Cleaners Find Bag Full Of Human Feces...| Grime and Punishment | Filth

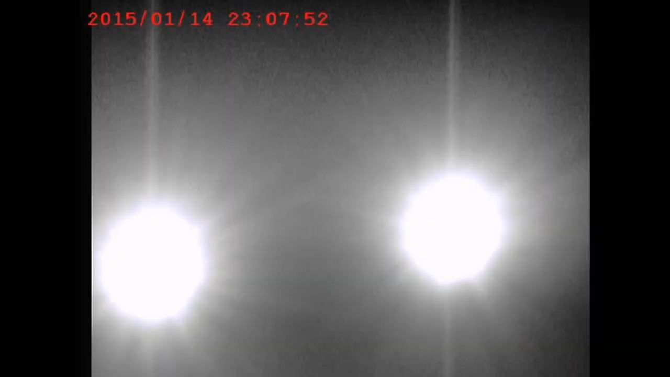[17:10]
We can see that this is seven minutes past eleven at night. These are just the brake lights. The guy has actually arrived with his headlight switched off completely. But the crafty criminal slipped the net using the cover of darkness to evade detection.